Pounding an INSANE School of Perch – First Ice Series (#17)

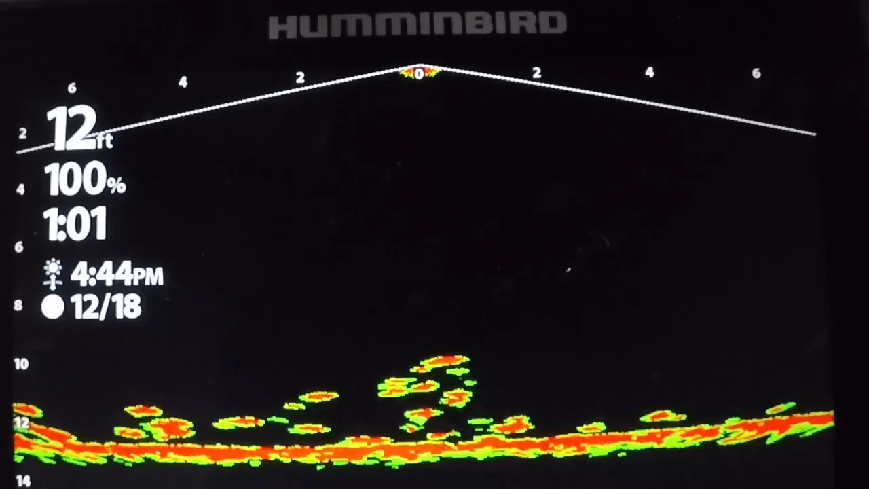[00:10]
On screen: depth 12 ft
welcome back to another video today we're doing something that i really have
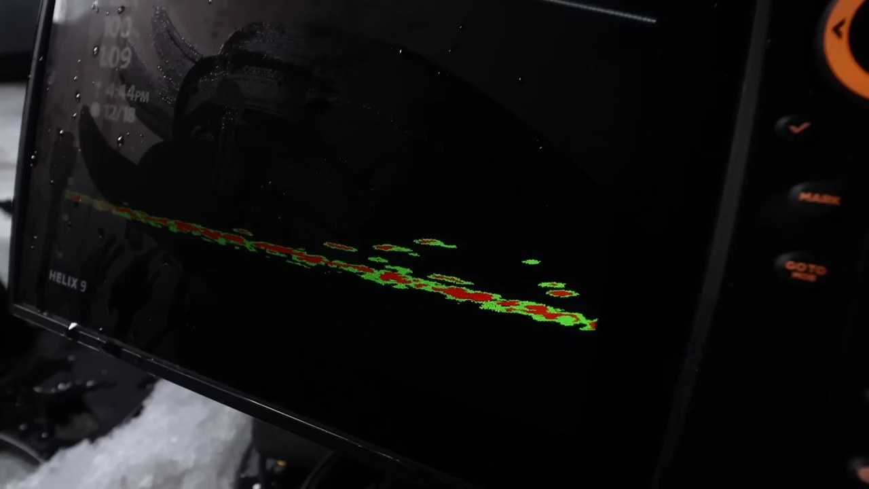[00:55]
school of perches coming through so we are uh i'm going to walk you through some of the stuff that cody likes to do out here
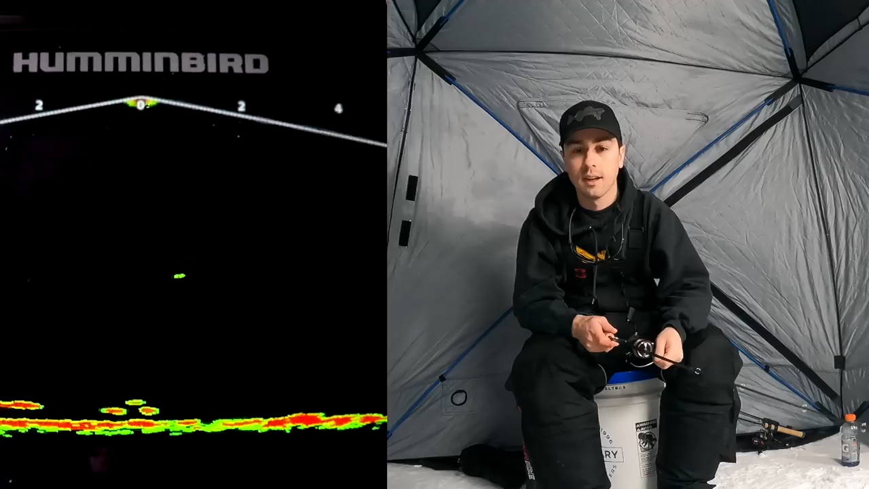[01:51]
so let's drop down see if we can get the first victim and look how aggressive they are oh missed them there we go all right not a big perch but